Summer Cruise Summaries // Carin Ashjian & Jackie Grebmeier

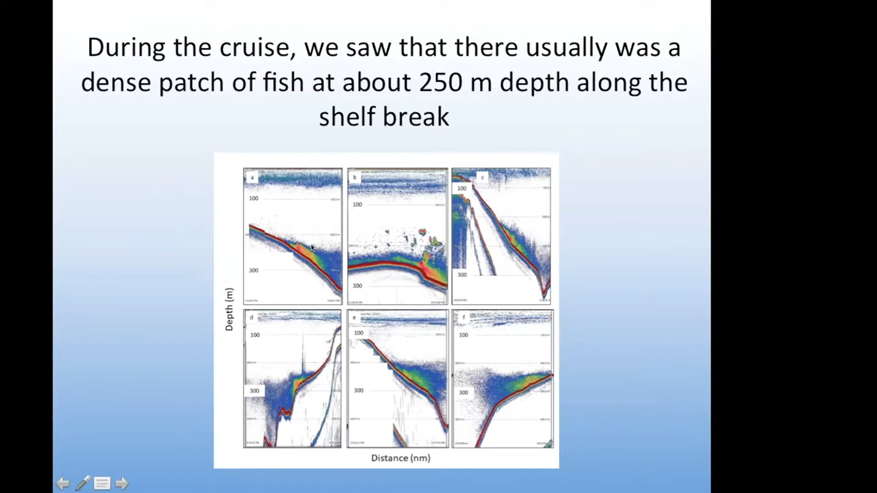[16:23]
um from one of the low frequencies just showing here's the shelf the sea floor and this is a dense aggregation of what is probably um arctic cod along the shelf break we also did an interesting experiment where we stopped over one of those patches and just hung out there for um quite overnight to see if we could see a dial signal in the shape of the patch and that's what's shown in this figure on the time axis on this figure is actually local time so the 1900 it starts at around 1900 when it was still daylight um the sun set at around 2100 and then it rose again at about seven o'clock in the morning and you can see that the the intense patch kind of became much
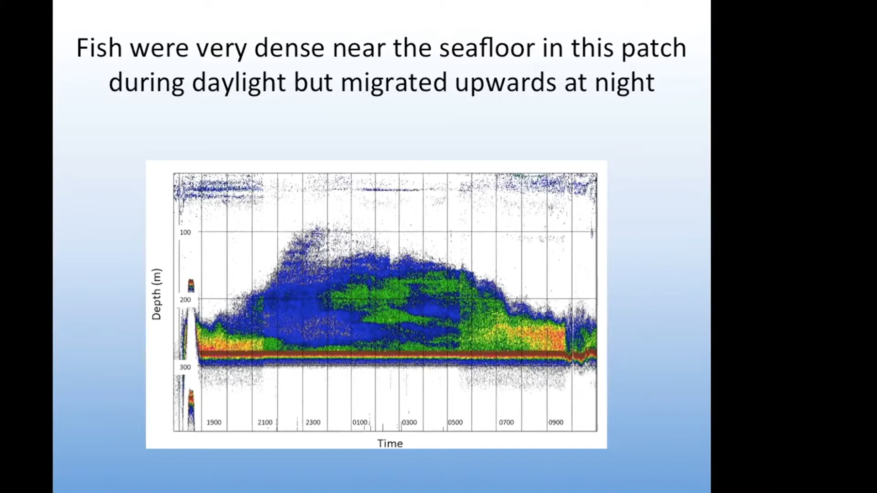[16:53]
less intense and rose up in the water column and so we're now working on figuring out um how this what's going on and what to what depth they're going to see if they're going to get prey other projects we had on board